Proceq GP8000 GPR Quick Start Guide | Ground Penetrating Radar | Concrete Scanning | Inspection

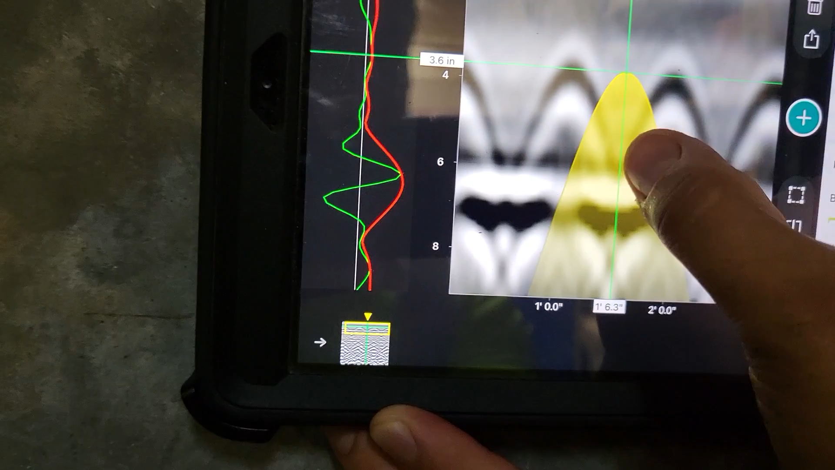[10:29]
We want to put it over our hyperbola.
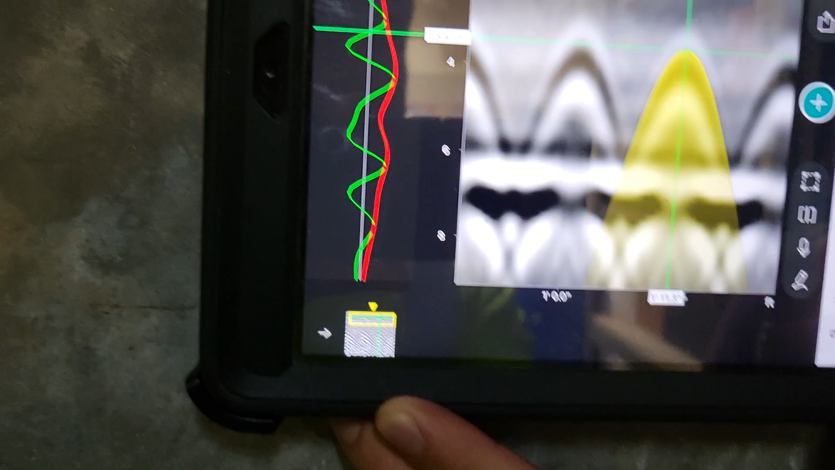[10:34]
And you can do it over the top, you know, or the middle or whatever. Whatever you can find fits well.
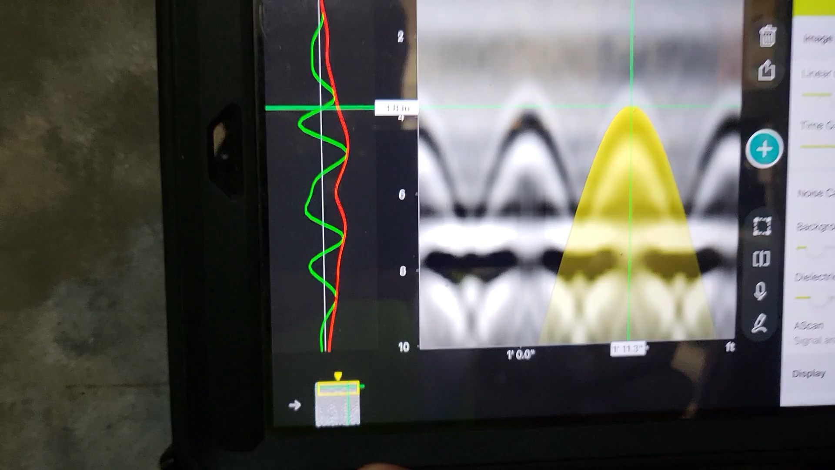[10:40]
There we go. And so that's pretty appropriate. If we want to know the depth of something,
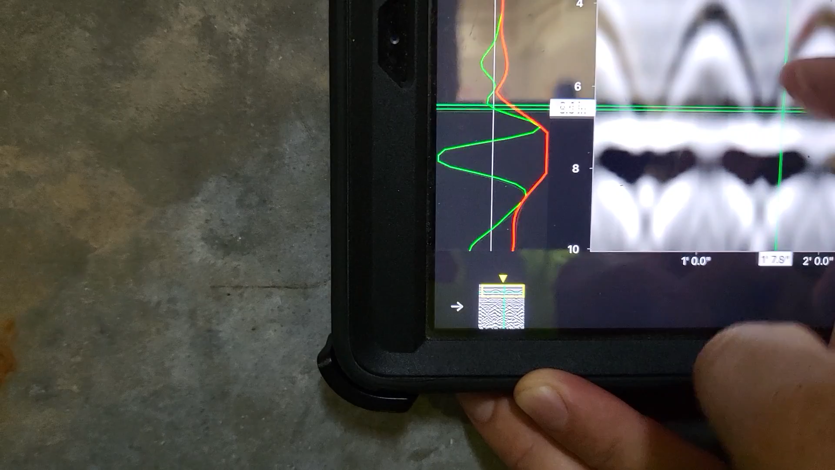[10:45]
then we're basically going to come in and identify, all right,
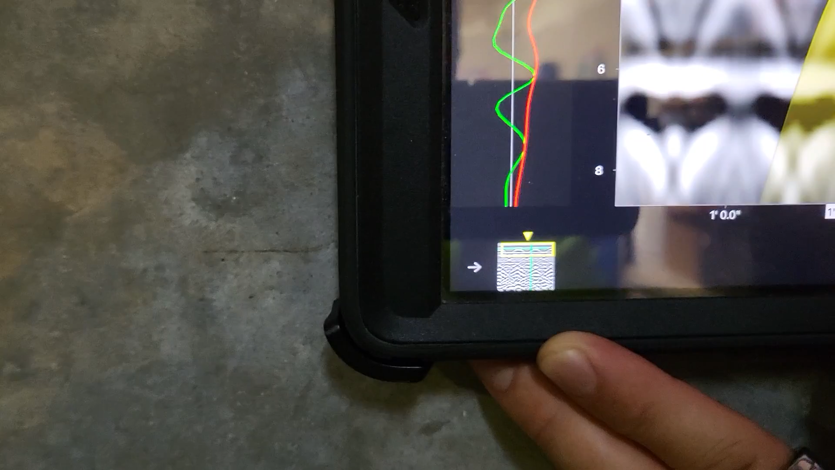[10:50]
you know, where these things are.
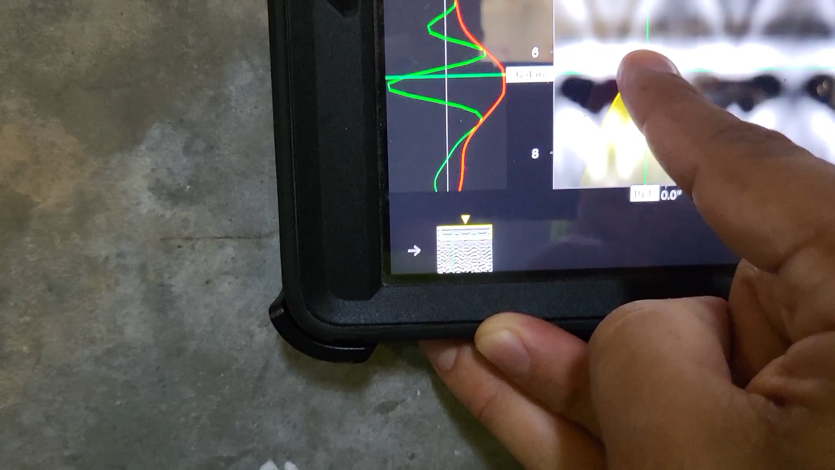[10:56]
So right now, in the middle of this, it's giving us just over six inches. It's a six-inch slap. So that's now pretty appropriate, right?
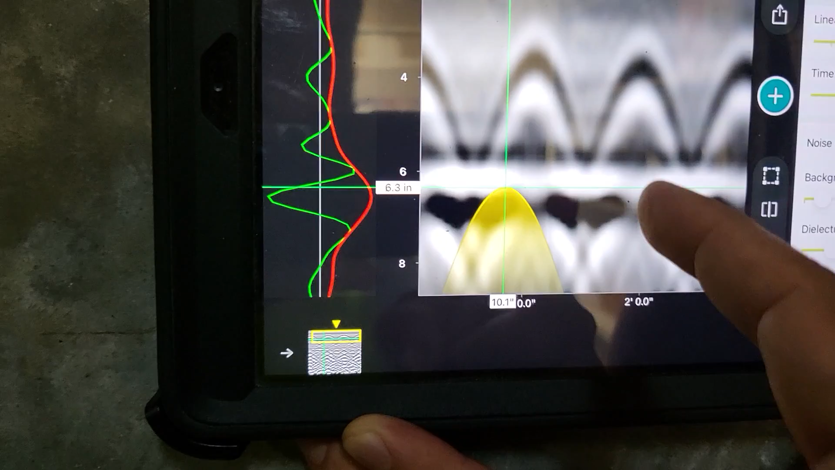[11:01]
And then that's how we would get the depth, is we want to pin it to the center of this red envelope peak.
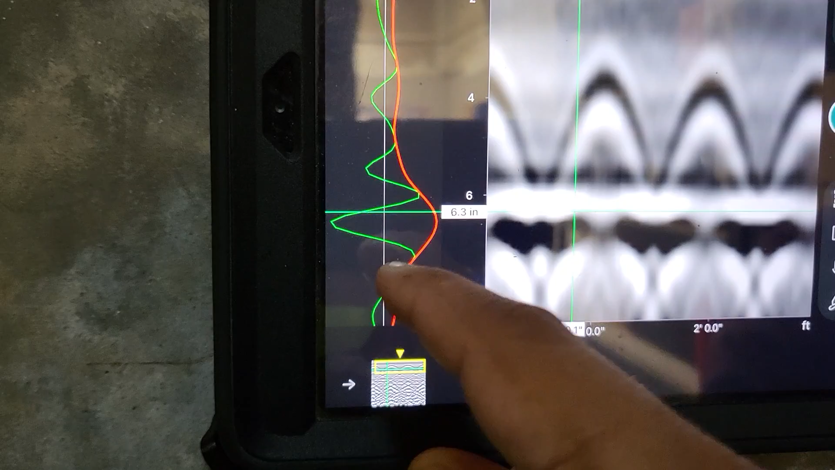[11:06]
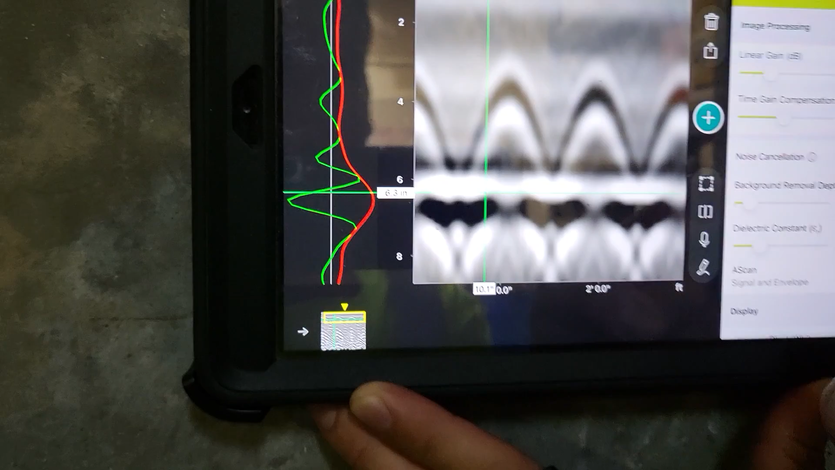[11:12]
So next, if you want to change your color, you can. You know, you can use another color if you choose.
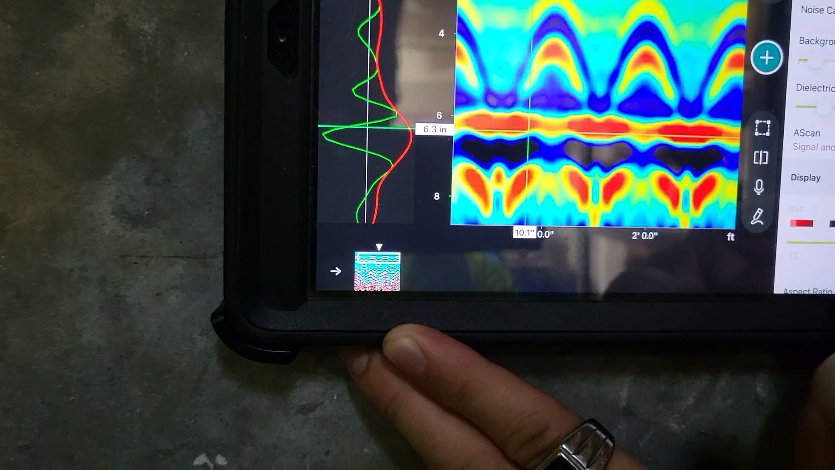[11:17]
It's up to you. We typically use black and white. It's pretty standard.
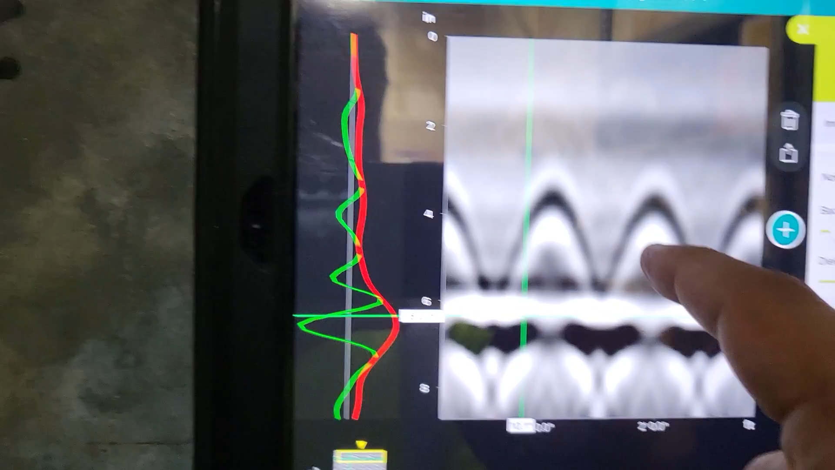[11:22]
If you want to make interpretations, you can go and just hold your finger down on it, and it'll bring up a set of interpretations.
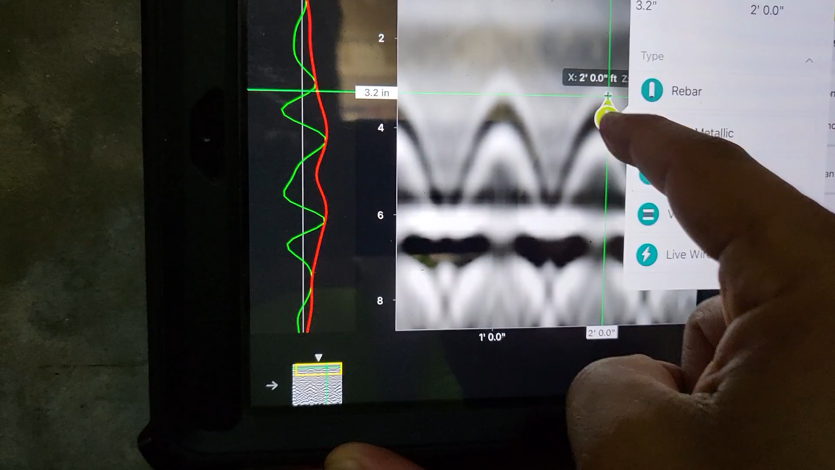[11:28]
You can move this around until you get it to where you want. I'll press rebar and save, right? Make sure you press the save button here.
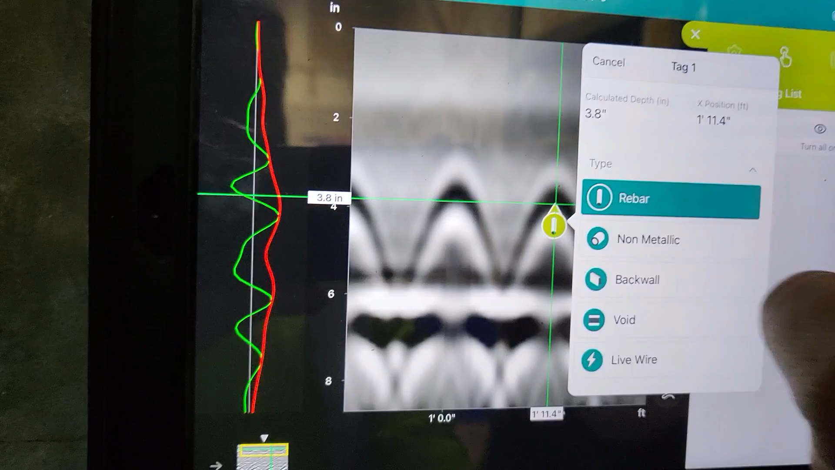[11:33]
And then same thing here. I'll hold it down for the back and say back wall.
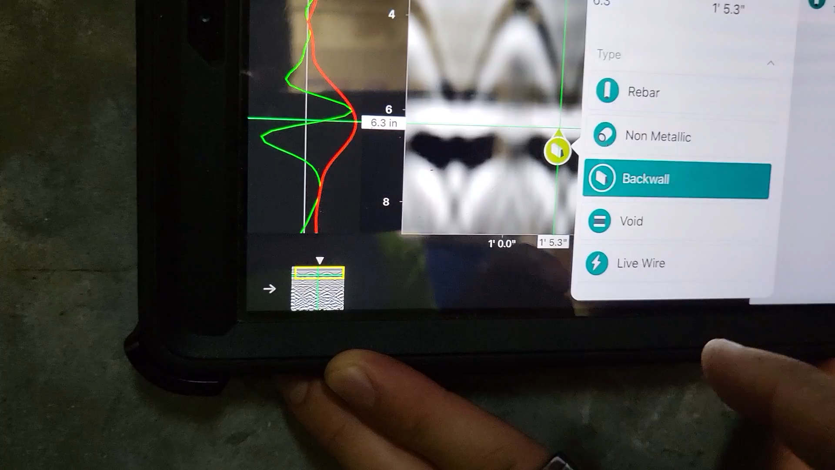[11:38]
Okay. And now I'll save that in there as well. So now I have my interpretations. Finally, if I want to turn off my interpretations, we go to the center tab, right? So we were in the functions tab. Now we'll go to our tag list.
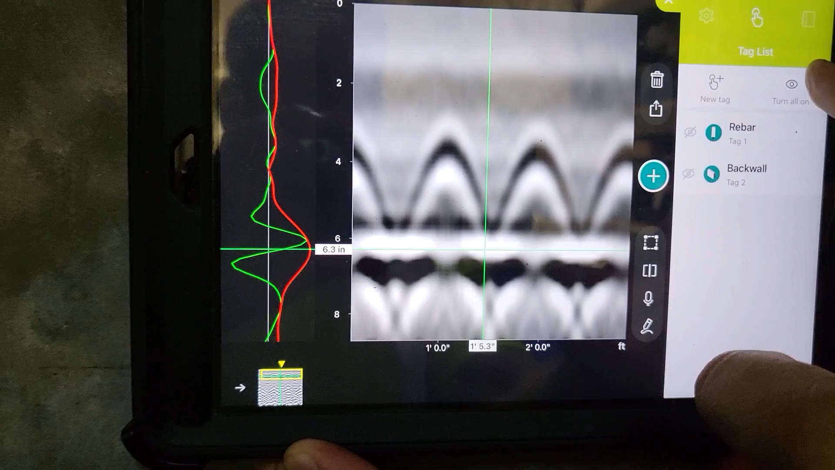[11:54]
We can turn off our interpretations or turn them back on. If we want to document what we did, we can go ahead and pull this off in this third tab over.
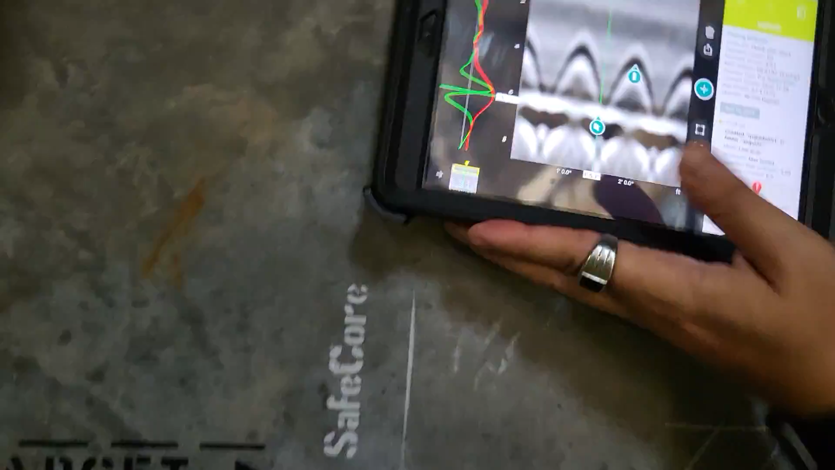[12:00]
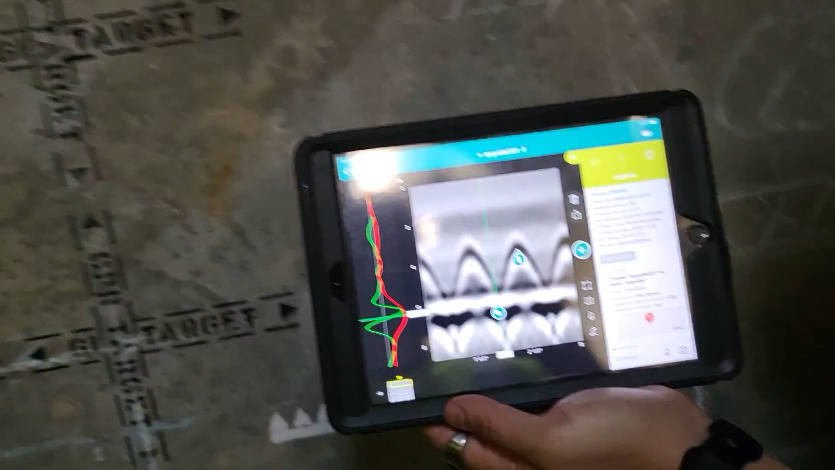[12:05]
And you can actually take a picture of your, yep, hit it, tag as a photo.